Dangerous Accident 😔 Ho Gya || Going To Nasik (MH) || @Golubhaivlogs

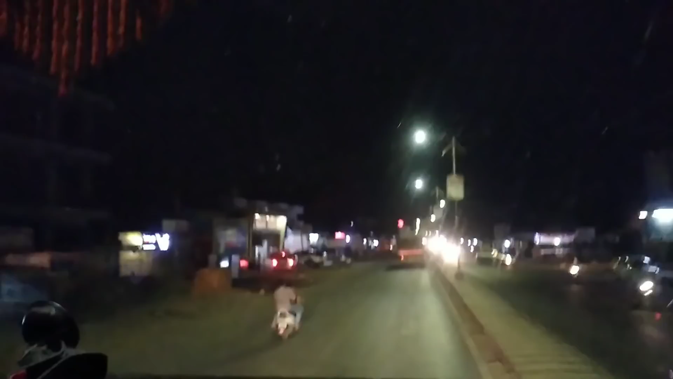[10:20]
रोष्णी रोष्णी और मार्केट में, सीटी में किनी रोणके ही रोणके है भई,
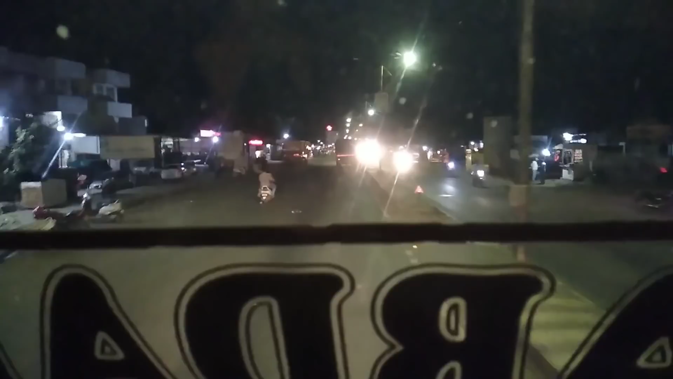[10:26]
हमें जाना भई इस फ्लाइवर से राइट साइड में जाना इसके निचे से जाना है, तो यह अपना आ गया भई,
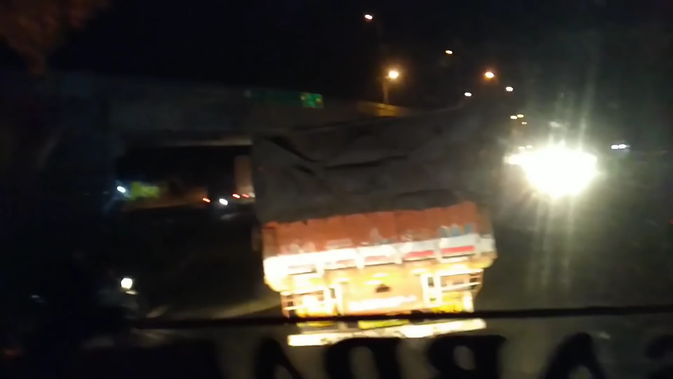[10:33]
उपर वाला इवे बीड, शोलपूर हाईवे, शोलपूर रहे गया,
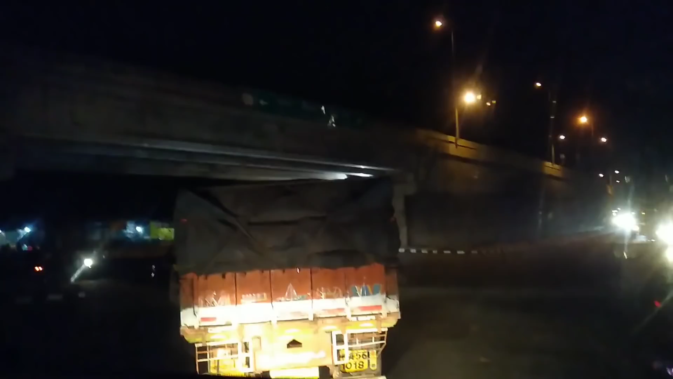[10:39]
ले� यहां सामें राइट लेना है, बस यहां से यह गारी जारी है के 16, कि इस अब हर जगह जगह ज़ह ए네, अलग अलग रहे बीड भाद हैं